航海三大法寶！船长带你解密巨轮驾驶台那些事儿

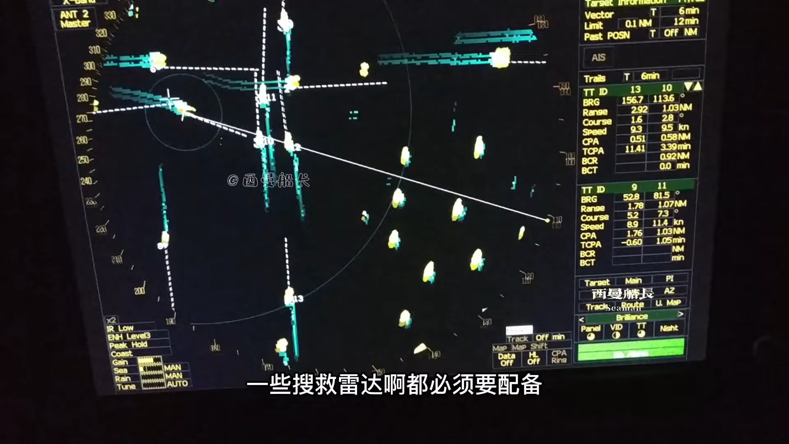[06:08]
一些搜救雷达啊都必须要配备但是呢它缺点呢就是作用距离很短
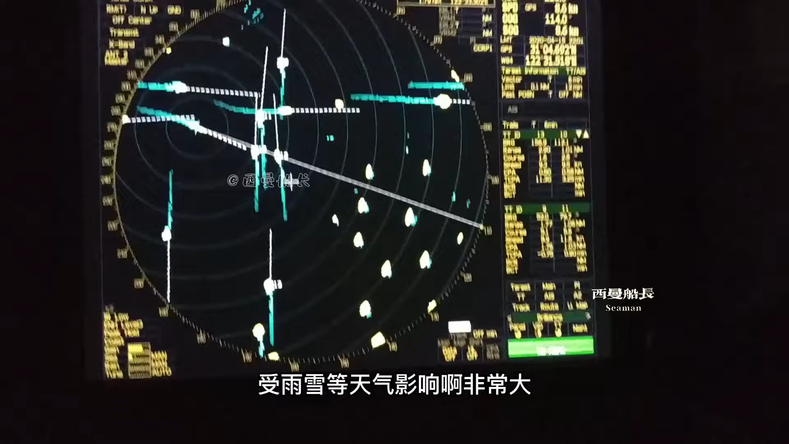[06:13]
受雨雪等天气影响啊非常大所以这两部雷达啊都要配备作用是互补的这雷达啊说起来比较枯燥来来来我让大家行行盹啊